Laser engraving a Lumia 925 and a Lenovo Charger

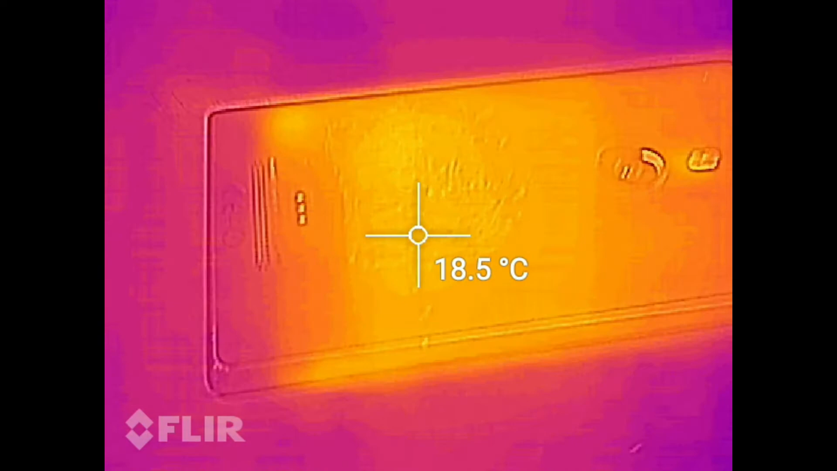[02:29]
On screen: spot 18.5°C
does the the phone heat up when you engrave it I can't really see any
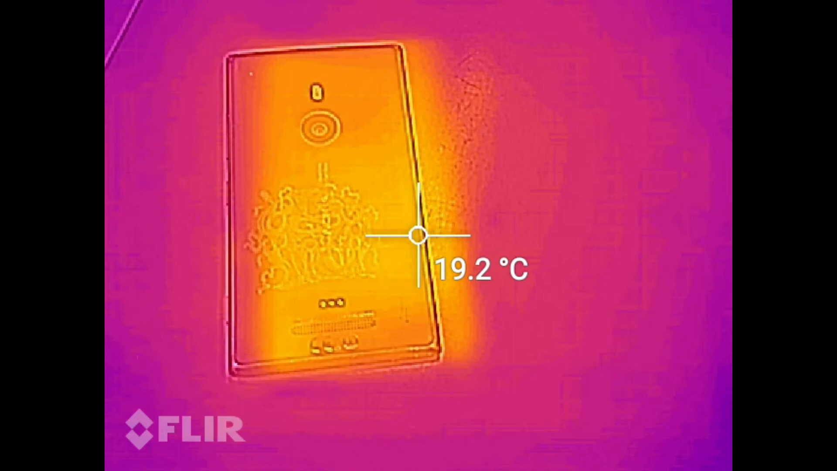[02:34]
On screen: spot 19.2°C
heat up at all like there's 0.1 degree differences
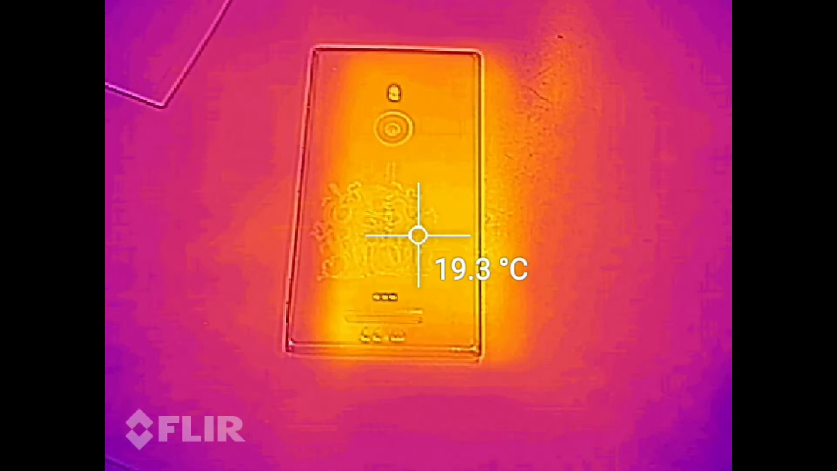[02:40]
On screen: spot 19.3°C
on the phone and even those are not constant
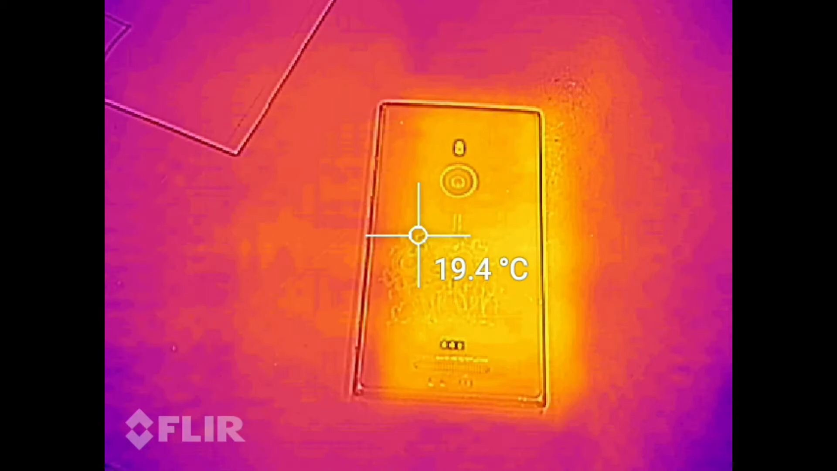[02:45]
On screen: spot 19.4°C
and
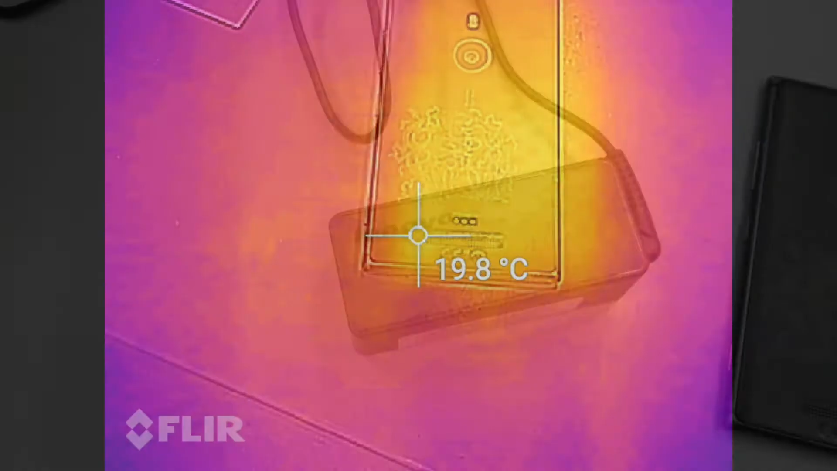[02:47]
On screen: spot 19.8°C
then next we have this Lenovo charger that's